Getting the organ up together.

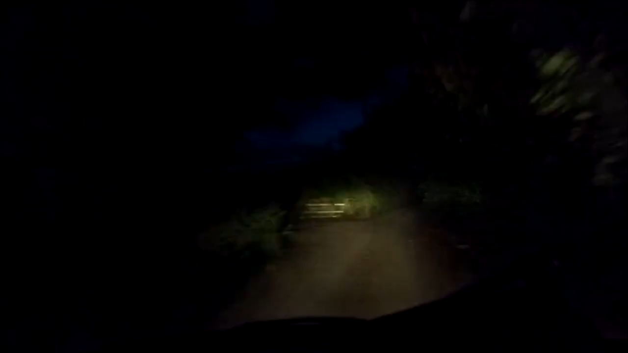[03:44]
There's no one to crash it. Yeah. There's the ditch. We're in the dustbins. Well, this is the final leg of the journey. The trailer has survived.